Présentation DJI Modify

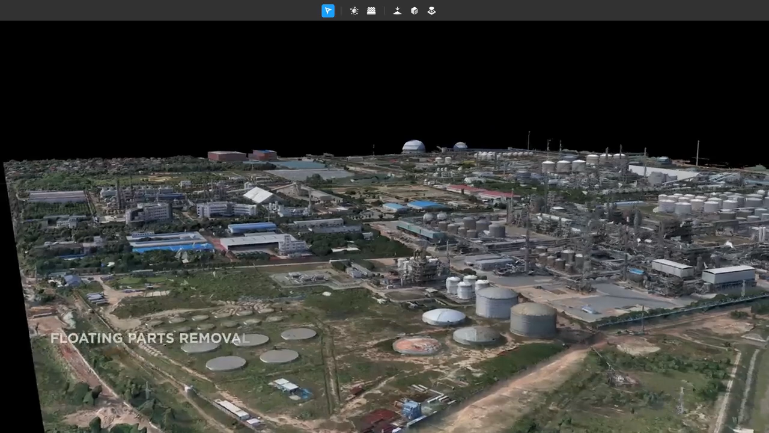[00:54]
During data collection, inclement conditions can cause floating parts in the model, one-click ensures accurate identification and automatic selection across dozens of square kilometers.
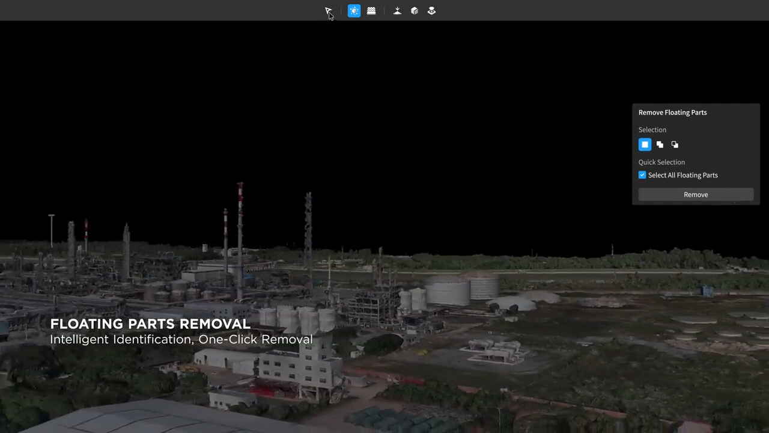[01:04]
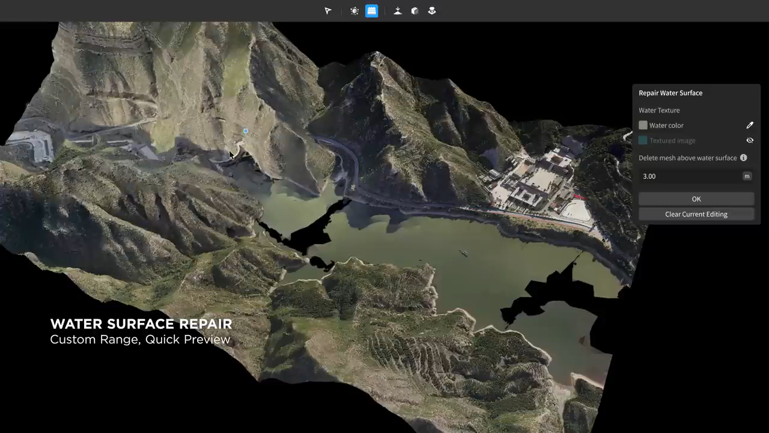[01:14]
Modify provides instant previews for user control and process monitoring.
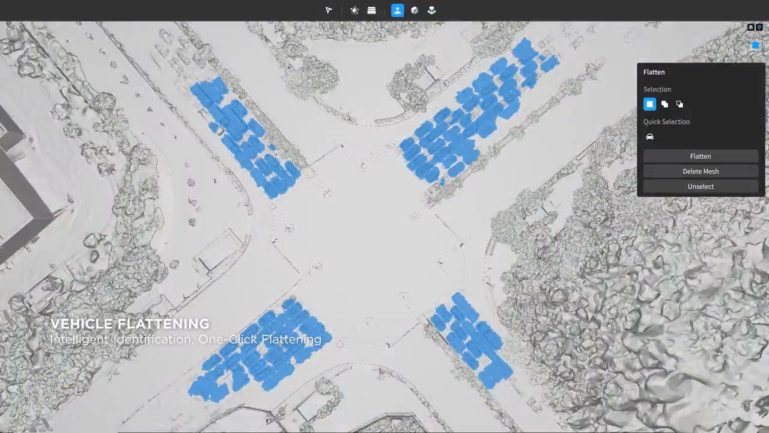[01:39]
It also supports manual region selection and flattening.